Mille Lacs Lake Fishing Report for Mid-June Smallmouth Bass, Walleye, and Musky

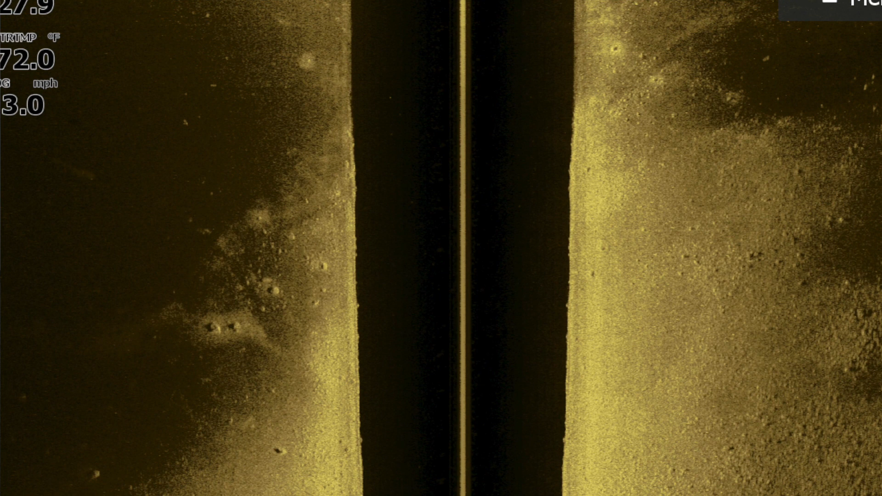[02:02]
I think last week I said rock to gravel. I meant mud to gravel transition. That's in about 28 to 30 feet of water. That's got great potential in June. June is one of the best times to be fishing that.
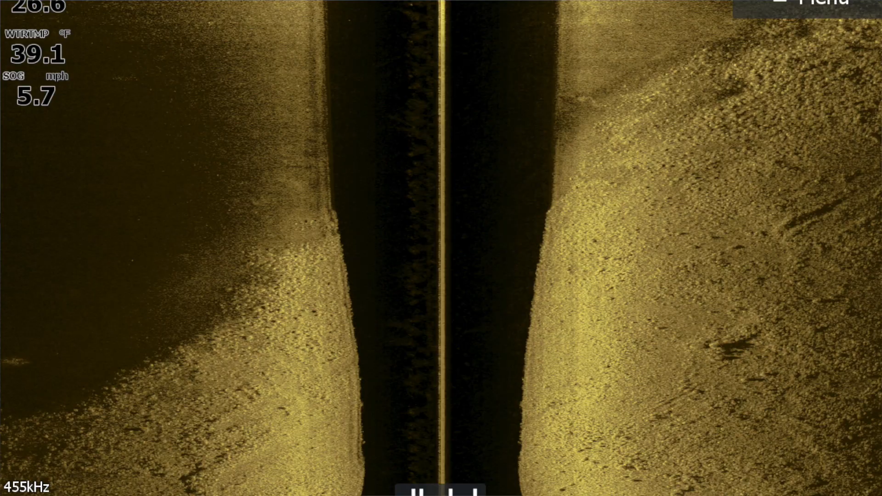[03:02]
On screen: water 39.1°F, speed 5.7 mph
if you can find some rocks that are
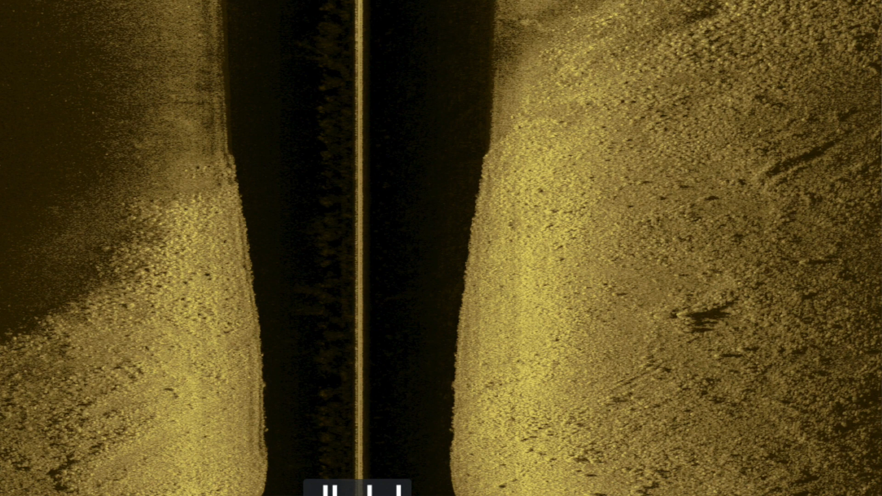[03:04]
on top of the gravel in that 24 to 26 foot range. There's a lot of fish that move up in the evenings and I've been talking to some people who have been on some fantastic bites over the last few days.
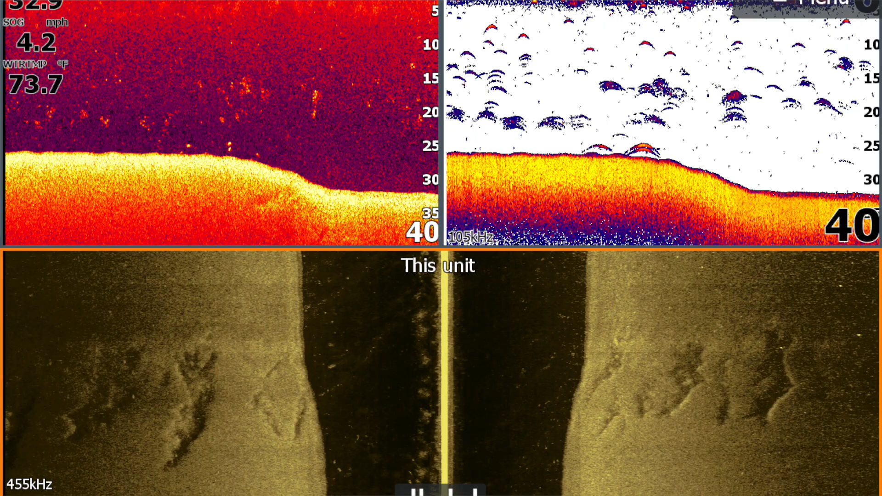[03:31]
On screen: speed 4.2 mph
that 28 foot of water 26 28 foot of water range or I would also use my electronics and drive around and power cork fish wherever you can find a nice quantity of fish
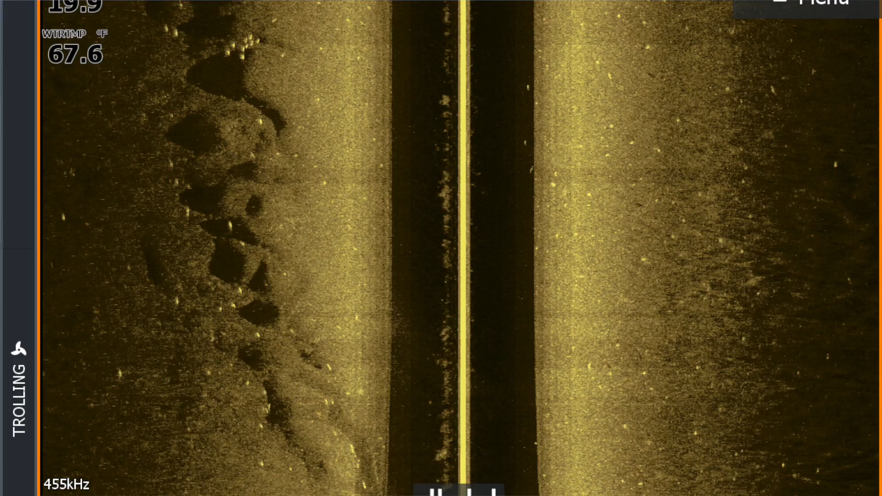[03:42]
on the mud flats wherever you're marking them just put your bobber and leech there a couple three feet off the bottom you're going to catch some fish when you mark them.
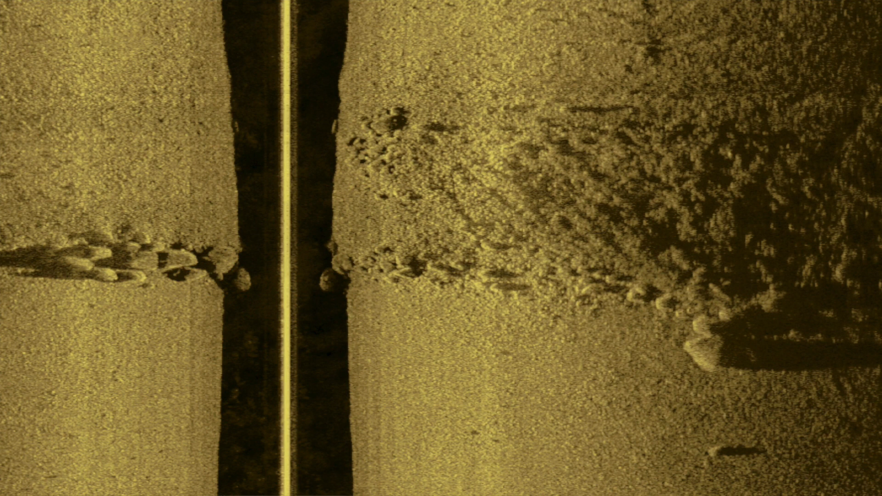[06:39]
transition of heavy rock to gravel you're going to find them a lot of your key midsummer
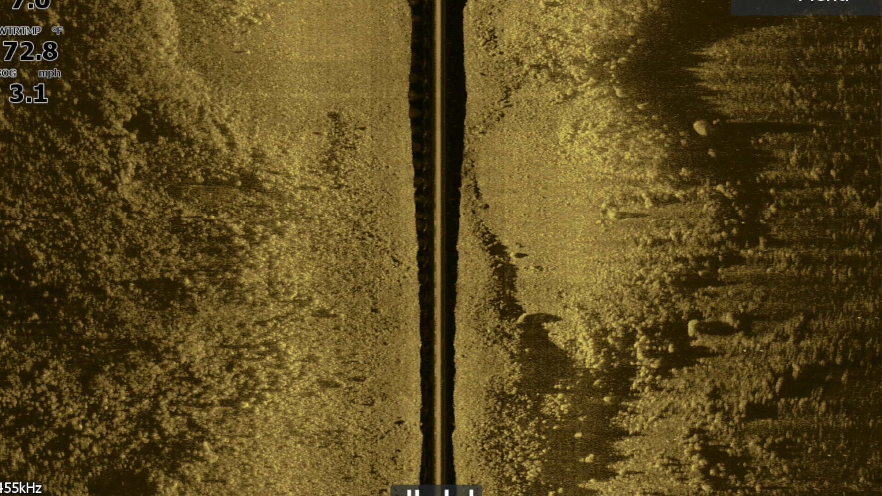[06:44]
On screen: speed 3.1 mph
spots are going to have those fish 12 feet of water is always a good starting point when finding big smallmouth midsummer so I would